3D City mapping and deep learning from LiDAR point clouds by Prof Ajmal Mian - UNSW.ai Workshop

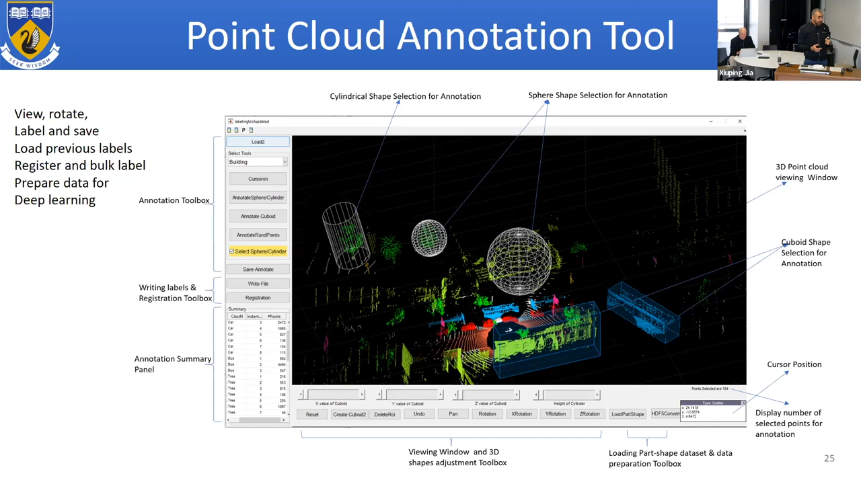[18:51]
we can register for example say 50 different scans and label them at once so any object that is labeled once and then you unregister them get them apart you know you have the 50 scans labeled at once and this also saves them in a format that can be picked up directly by pytorch and will divide these scans because none of these deep models most of them don't process the full 360 degree scans so you can choose your
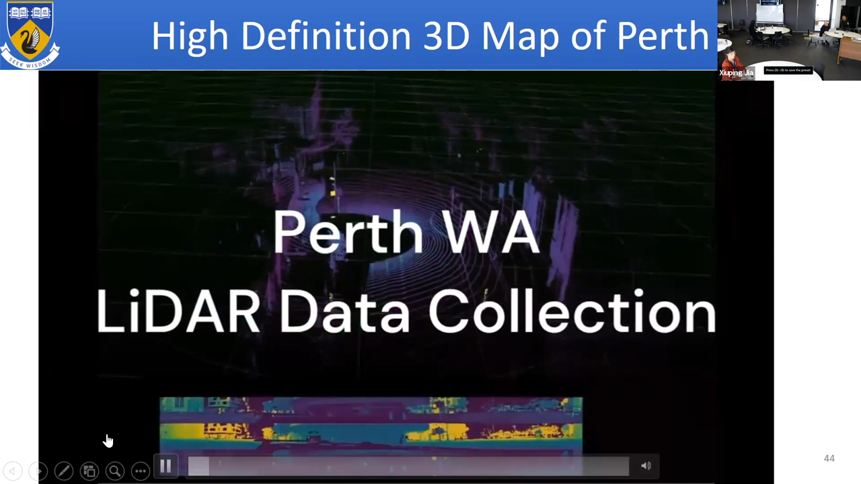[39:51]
okay so if you ever been to Perch you'll recognize these streets so this is we're doing data collection
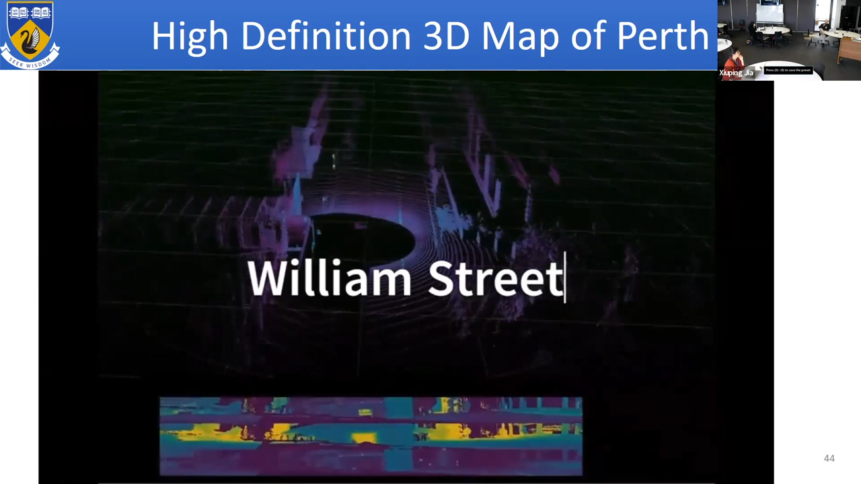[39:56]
driving in the Perth city that's William street turning on to St George's terrace shooting might get some memories back you know for Perth CBD he's been there recently barrack street
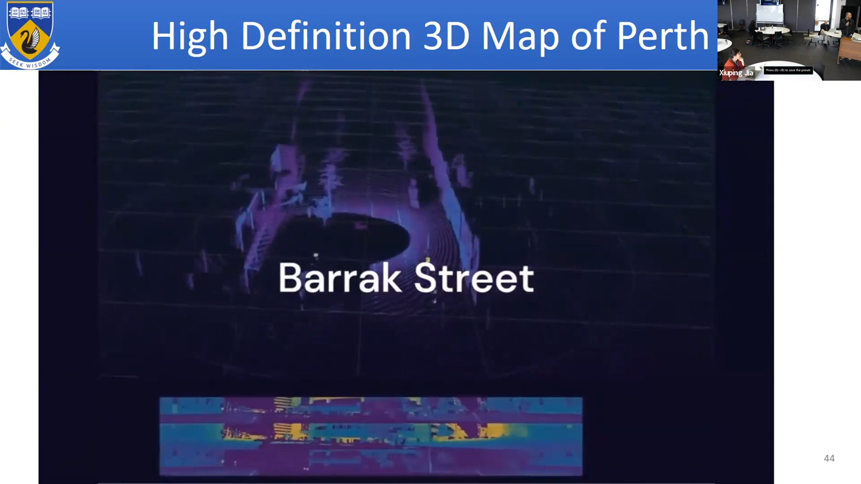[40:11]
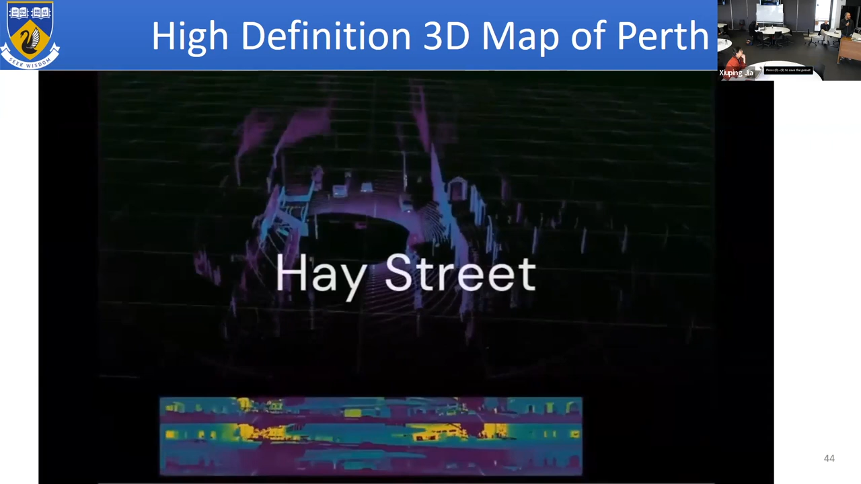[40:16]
so one of the things that you can see is that you know by looking at the video
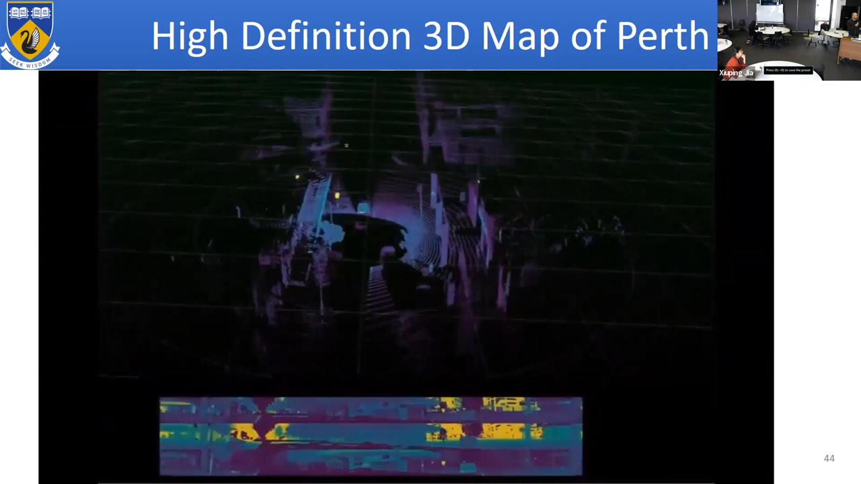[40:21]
I mean we can detect all these cars we can even find out where the pedestrians are where the light poles are that's so so the information is there it kind of gives us hope that we'll be able to
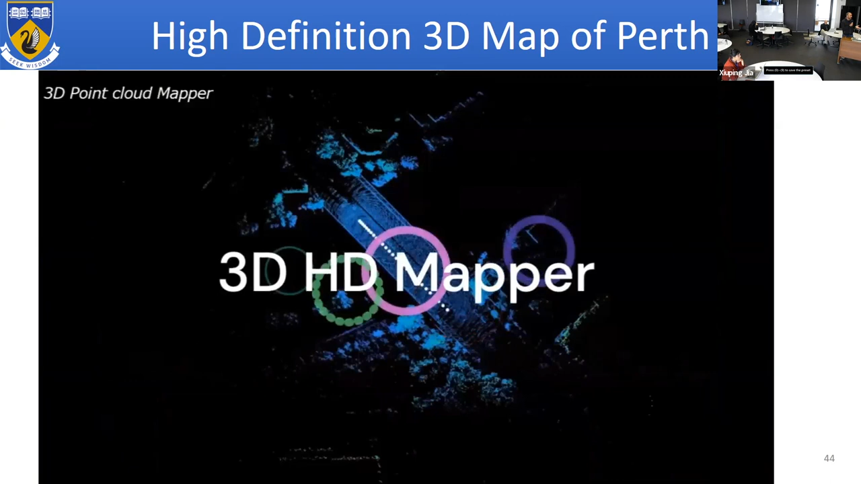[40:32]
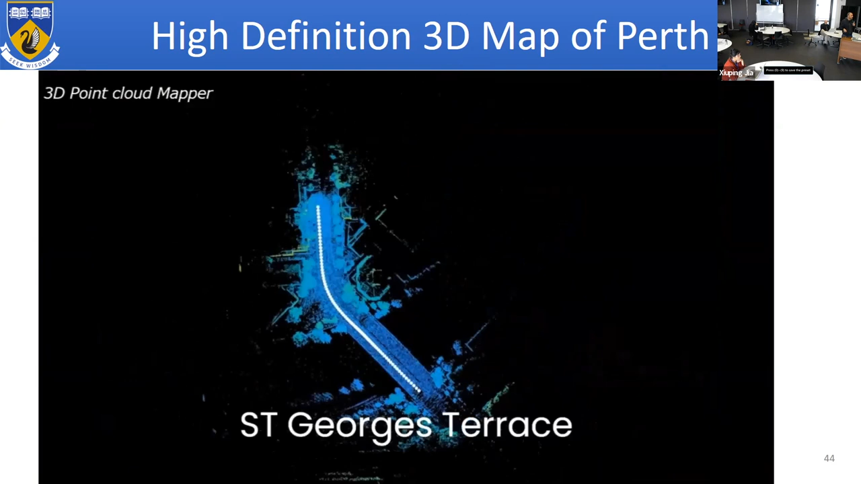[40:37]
extract the same deep lining and so this is we're registering the frames now going to St George's terrace and
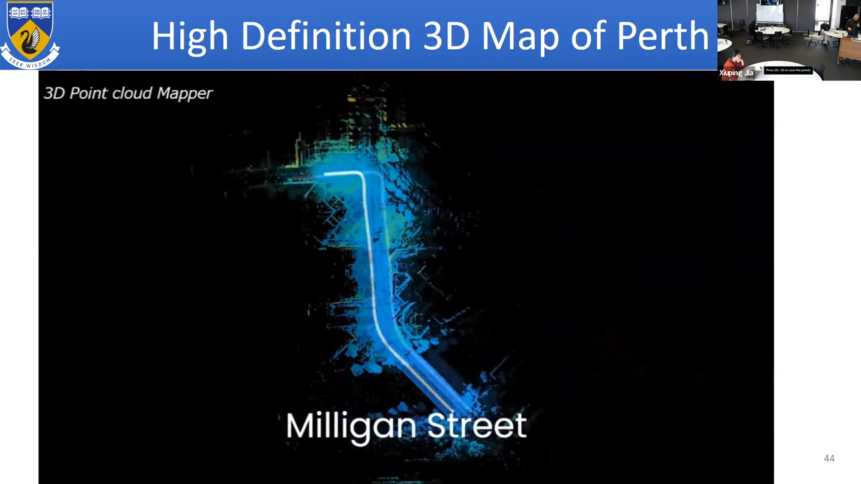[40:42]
we drive around we collect frames then we register them using a variant of ICP and we try to
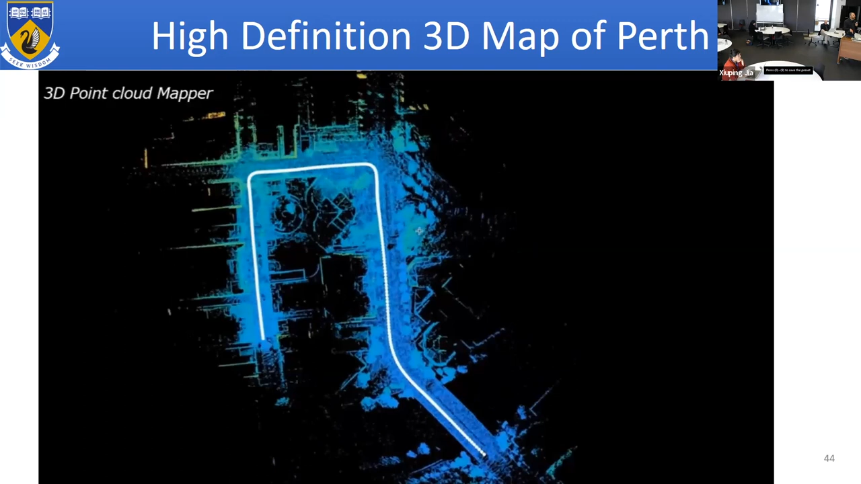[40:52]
collect data in loops so that the error does not accumulate the starting point and the end point are matched and the error is distributed so by doing so we have constructed
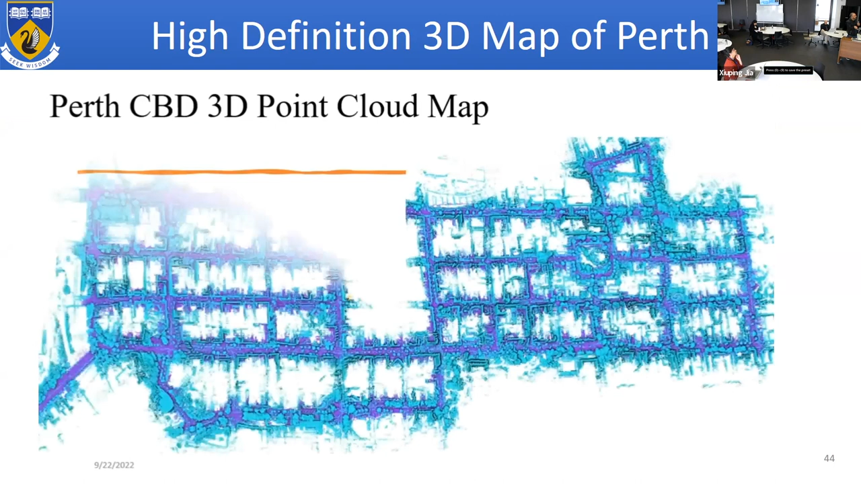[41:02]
a map of the major part of Perth CBD and this is basically a combination of 19 sub maps and I'll show you a side by side comparison with
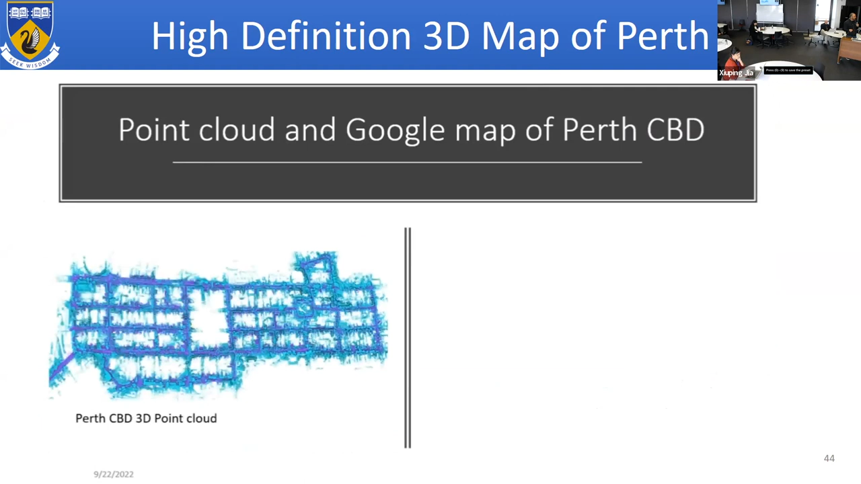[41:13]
Google maps so that's that's Google maps so and this is a fly over to the constructed map of Perth city